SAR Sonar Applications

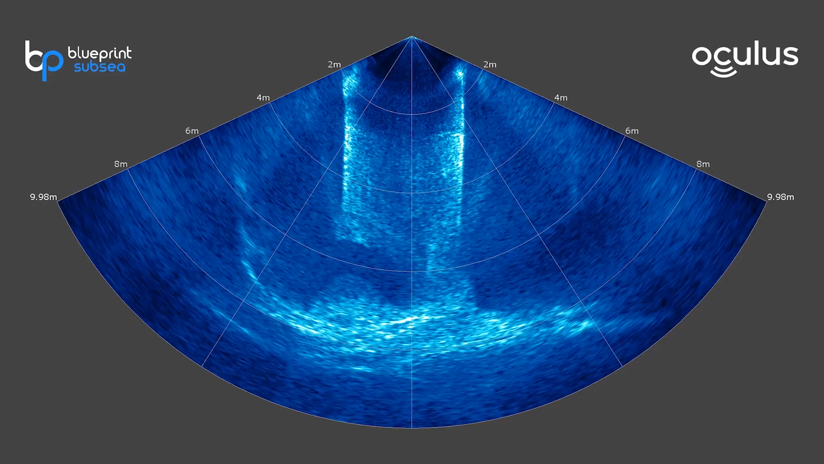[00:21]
The addition of a multi-beam imaging sonar allows us to see through that turbid water and
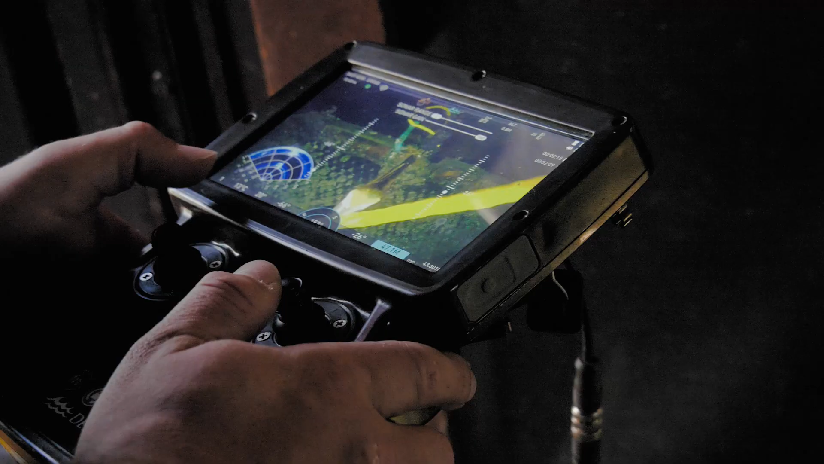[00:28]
quickly identify the targets or anomalies that were already discovered on the side-scan sonar,
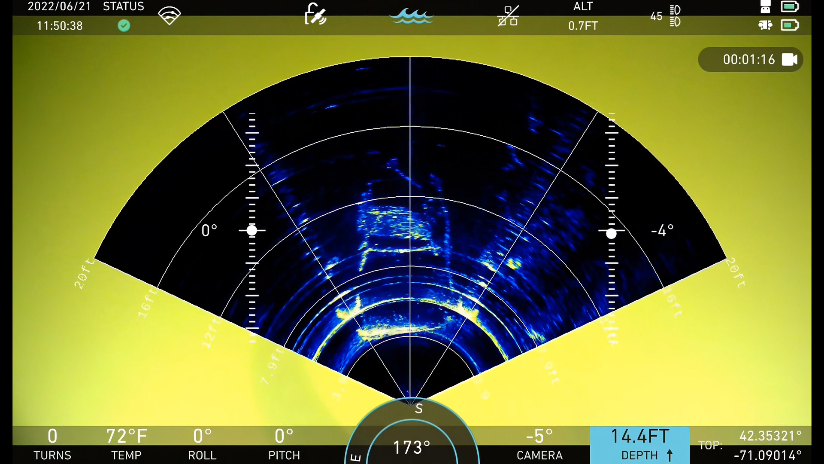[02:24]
On screen: depth 14.4 ft, water 72°F
So I'm going to be using sonar most of the time. Now we're in our high frequency mode, getting a better close-up view on the structure of the car and how it's wedged between these two pilings from the dock above.
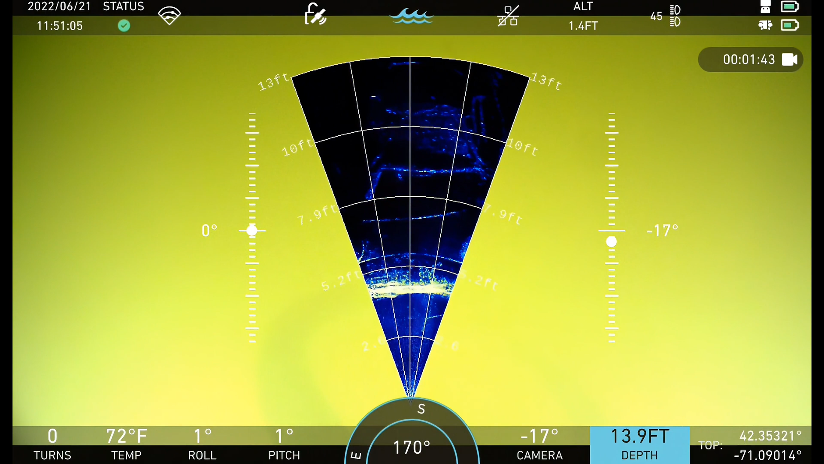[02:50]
On screen: water 72°F
how they might be recovering this vehicle in the near future. They did later recover the vehicle itself. It ended up being a 1980s or 90s Cadillac that they think has been down there since about the time the car was new because it disintegrated pretty quickly once we got it out and onto the surface there.
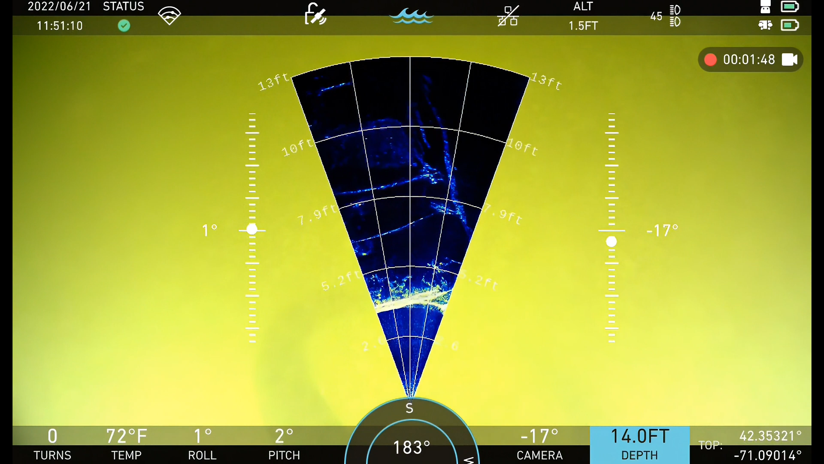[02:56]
On screen: depth 14.0 ft
But in this high frequency mode, you can see the level of detail we can get, even from a bit of range here and how little our camera is doing in these murky environments.
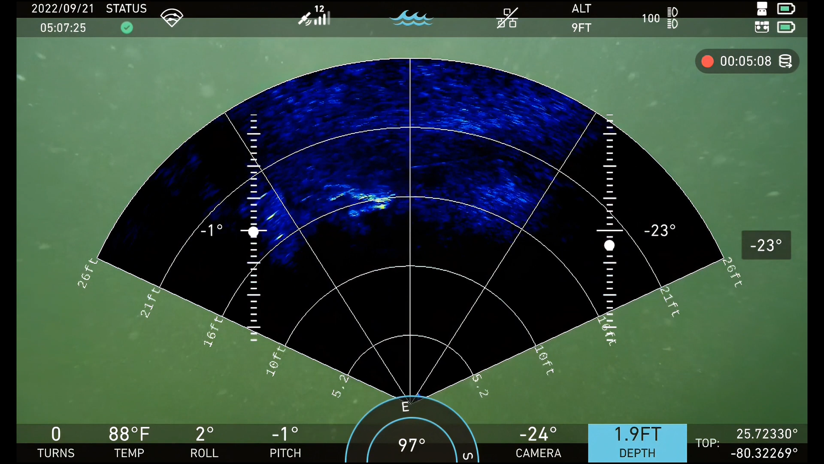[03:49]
So in this case, this is a training exercise and we have a mannequin or a recovery dummy here in the water and we're using our Revolution ROV
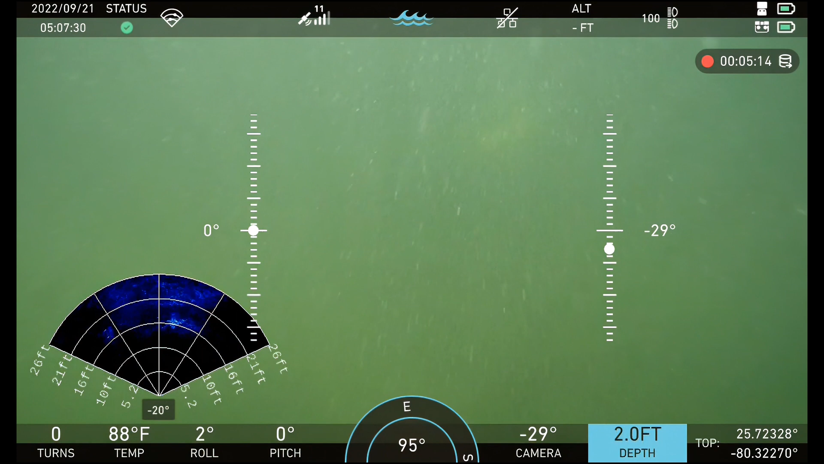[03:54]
with sonar to monitor these divers in real time and they have in-helmet comms. So we're feeding them information on where they are relative to this recovery dummy in real time to get them right on top of that target as fast and safe as we possibly can.
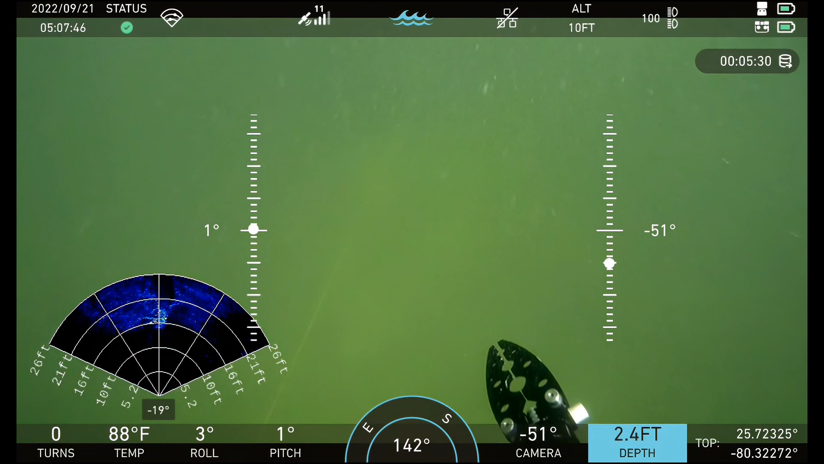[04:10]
On screen: water 88°F
You can see actually even the lines going down to this mannequin and they're right on top of that target right now. So they're performing the recovery, they're getting on top of the target and we're going to just let them do that for a second.
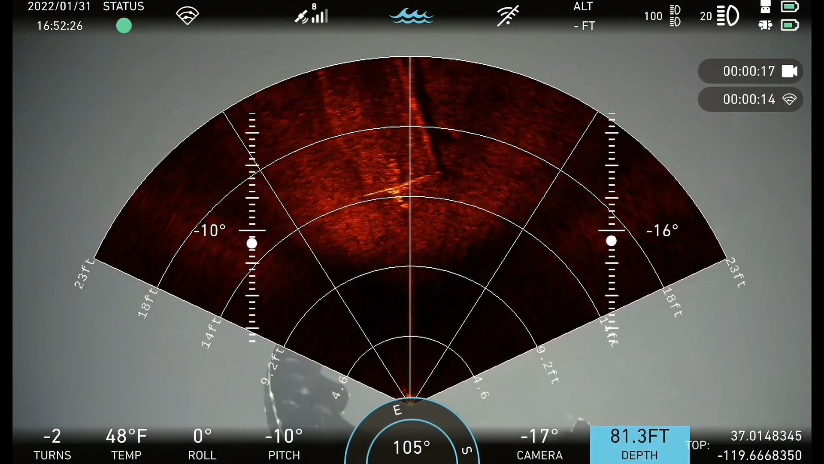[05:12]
On screen: water 48°F
We're approaching from the stern and we can see the motor on the back as well as the full profile of the ship. Now, one of the things the team wanted to know was what's the size of the ship.
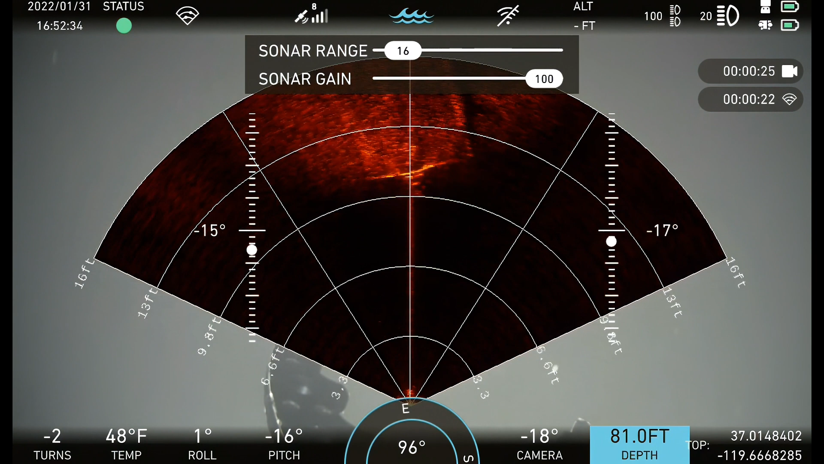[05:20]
On screen: depth 81.0 ft
And with sonar, we have really good measuring tools. So we were able to determine that this was about 18 to 20 feet and it was obviously turned upright. So it was facing belly up in the water here.
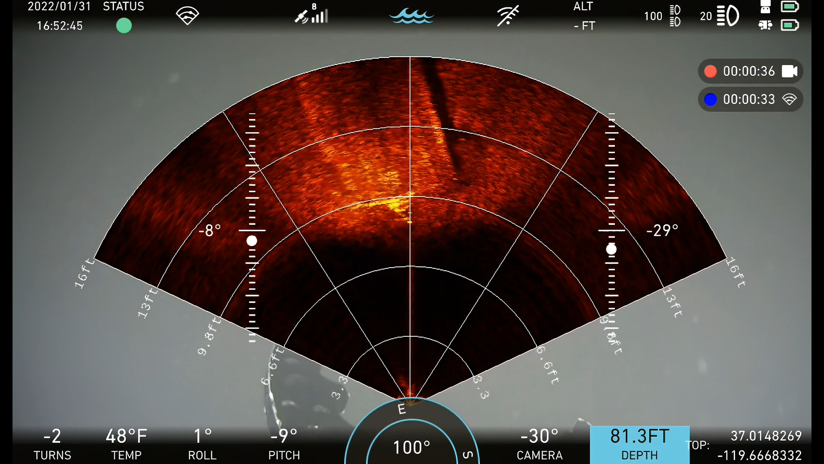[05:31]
On screen: depth 81.3 ft
Now, if I scrub forward a few seconds here, we get a bit of a different profile. So this is approaching from the side of the vessel and we can see on this angle each individual rib on the underside of the boat. So the level of detail we're able to get out of these sonars is pretty astounding. We can usually count the fingers on a hand from about 30 feet out, but it also goes outside of public safety as well.